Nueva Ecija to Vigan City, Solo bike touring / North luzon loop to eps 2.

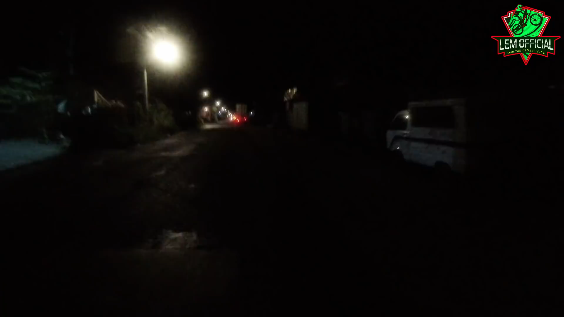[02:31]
But again, huwag niyo po itong gagayahin mga kabatak. Just to give you a perspective, dito tayo nagsimula sa San Fernando La Union, mga kabatak. Tapos babaybayan natin ang napakahabang kalsada na to.
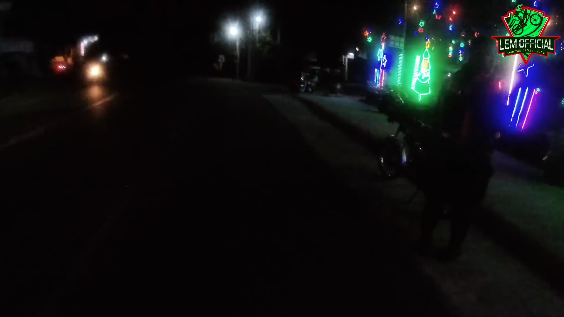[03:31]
Pero pagkatapos niyan, binaybay ko na ang napakadilim na kalsada.
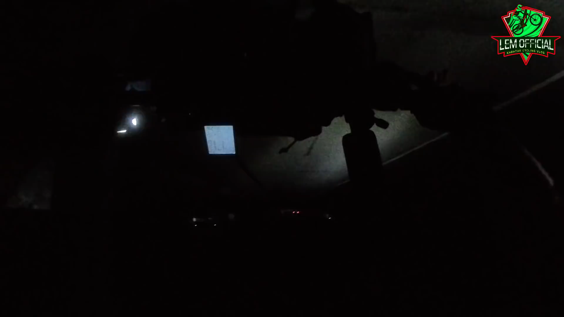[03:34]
May mga part ng kalsada na sobrang delay. Meron din yung mga ganito na casual. And meron din mga kabatak yung masikip at meron din yung maluwang. So okay naman siya. Baknotan na mga kabatak. Dignan nyo mga kabatak, maliwanag dito.
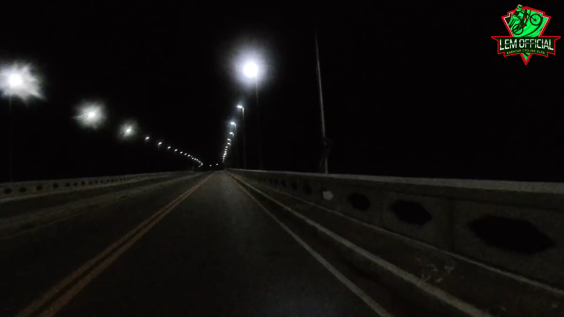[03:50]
Hindi ko lang alam kung kuha ng sensor ng camera ko, pero maliwanag, sobrang liwanag. Katulad ng sabi ko sa inyo mga kabatak, may mga part ng kalsada na sobrang liwanag at may mga part din ng kalsada na sobrang dilem. Katulad ng part na to kung saan halos wala ka talagang makitang ilaw. Tapos mapapansin nyo, may kausap ako kasi may tumutok sa akin na isang single. Yun, salamat kay Sir Jericho. Iniilawan tayo ngayon. Linawin ko lang mga abatak na si Sir Jericho ay hindi ko talaga yan kakilala.
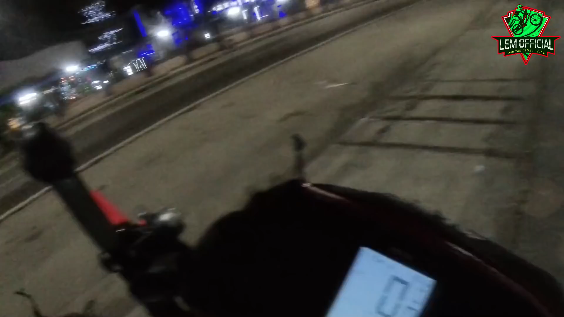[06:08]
Oras natin, 1.30 na. So 32 kilometers. So ang next stop ko after 20 kilometers ulit.
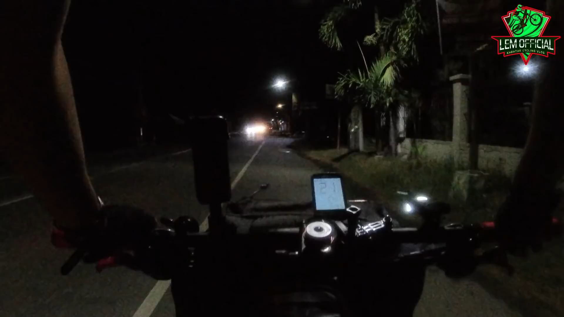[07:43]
Ito mga kabatak yung city hall ng Kandon. Ganda nung pailaw nila o. Oras natin 4.47. 75 kilometers na tayo.